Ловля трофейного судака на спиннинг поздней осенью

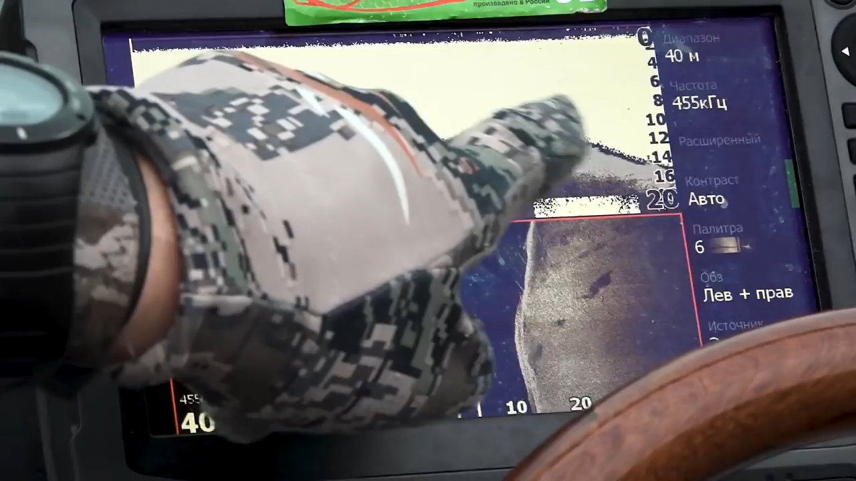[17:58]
видим Вот это вот Стоят три судака А структура Четко показывает Что вот здесь вот Стоят Крупная рыба И скорее всего Это судак
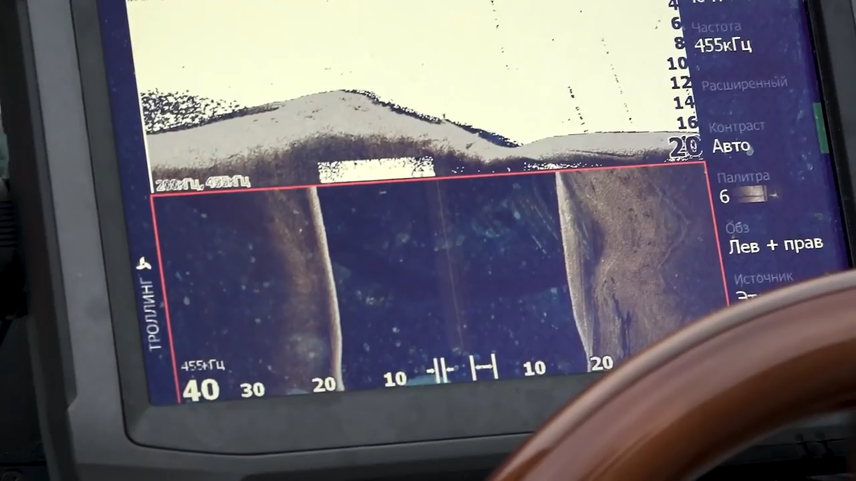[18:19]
Видите Всех холода Разные Вот судак Сто процентов
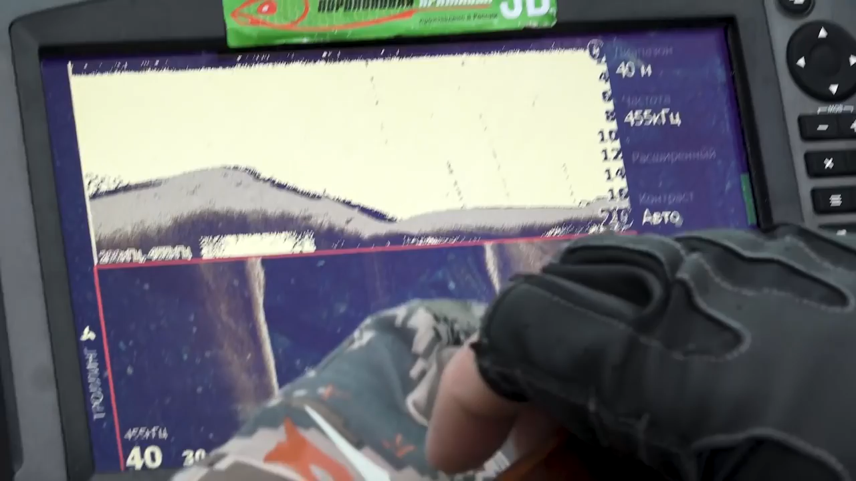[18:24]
Опять же Видите Какая-то коряжка И вот Перед ним Четко видна рыба
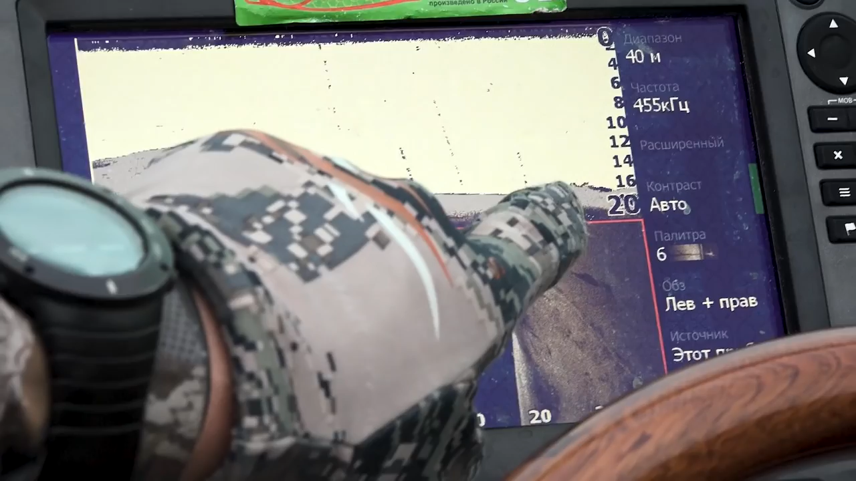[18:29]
Да и после Похожа Вот эта тоже рыба
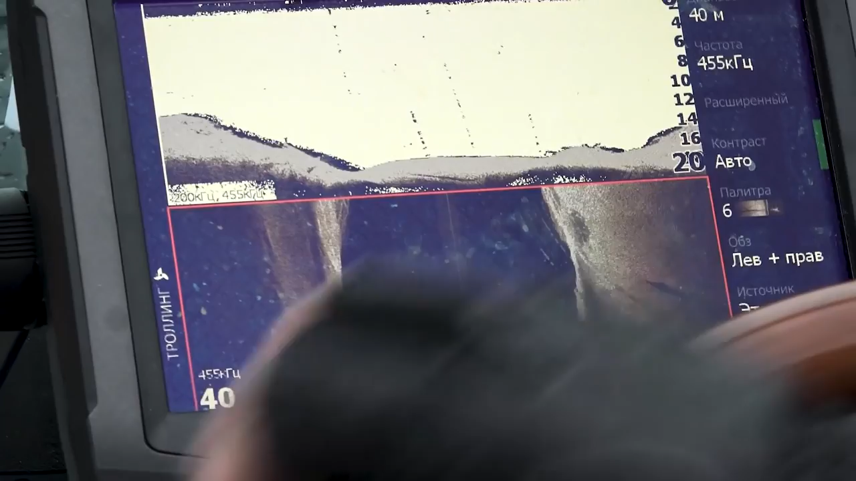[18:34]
А дальше Ее опять подъем
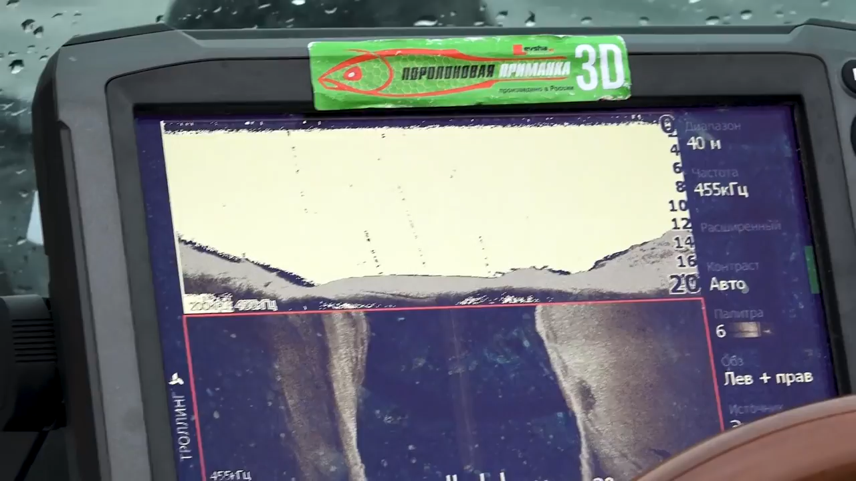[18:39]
И это уже Пошел в свал Это мы вышли Туда О чем Это на самом деле Говорит О том Что рыба Стоит не просто По центру Яма Какой-то Она
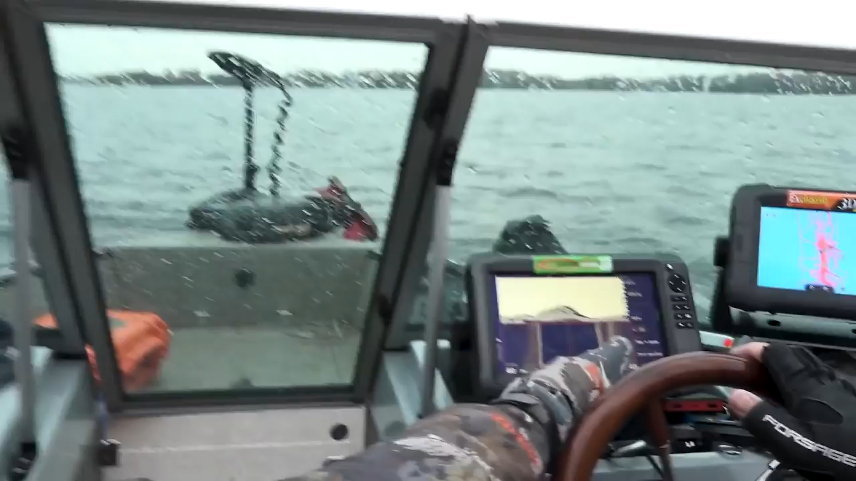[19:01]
Вот очень интересное место Вот так На структурник Это выражается Свалок
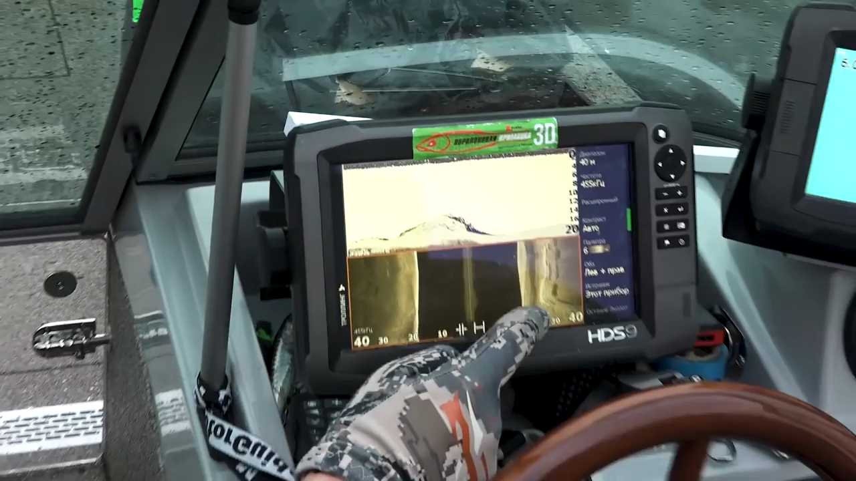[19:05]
То есть Идет изменение Скажем так Глубины И вот структурник Его цепляет Ну
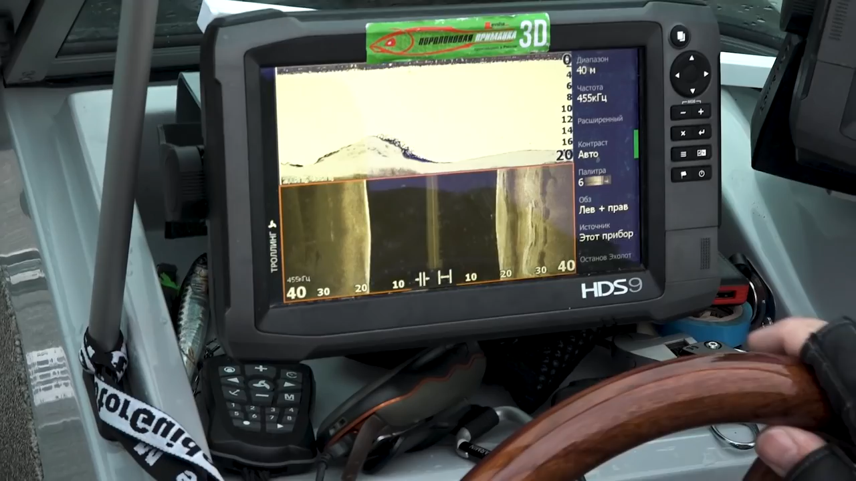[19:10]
Собственно говоря Все Мы выставляемся Тем более Вот у нас Очень интересное место Вот вроде бы Небольшая корешка А вокруг нее Судачки